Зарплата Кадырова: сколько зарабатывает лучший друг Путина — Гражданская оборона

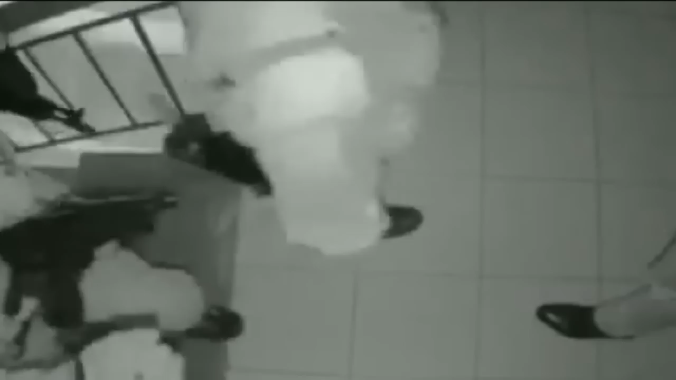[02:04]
Через два часа после нападения на журналистов кадыровцы громят офис правозащитников в Ингушетии.
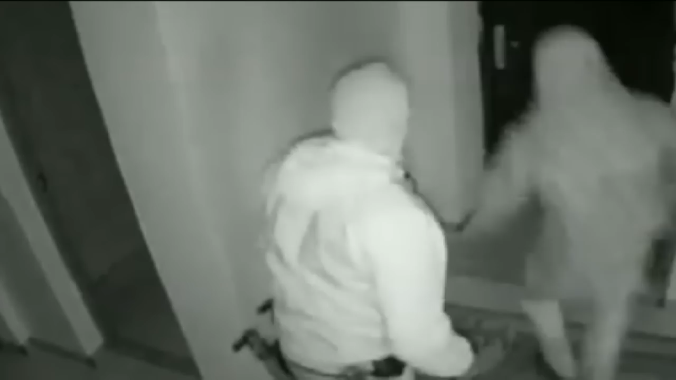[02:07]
Вооруженные люди пытались сломать камеру видеонаблюдения и выбить дверь.
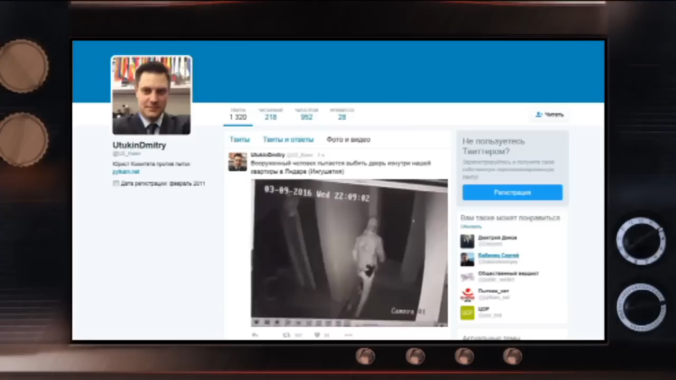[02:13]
Юрист комитета против пыток Дмитрий Утукин опубликовал видеозаписи с камер наблюдения,
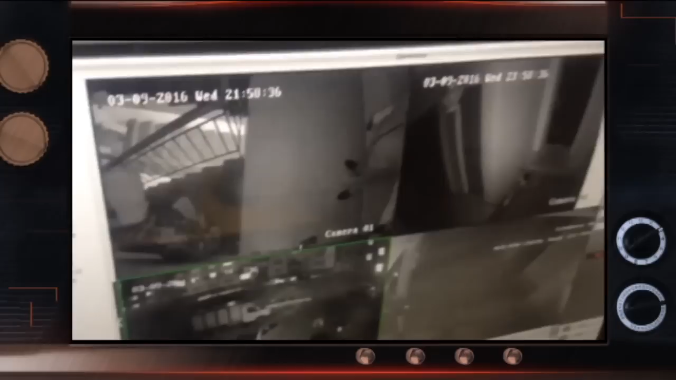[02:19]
на которых видны люди в масках, у некоторых из них в руках предметы, напоминающие автоматы.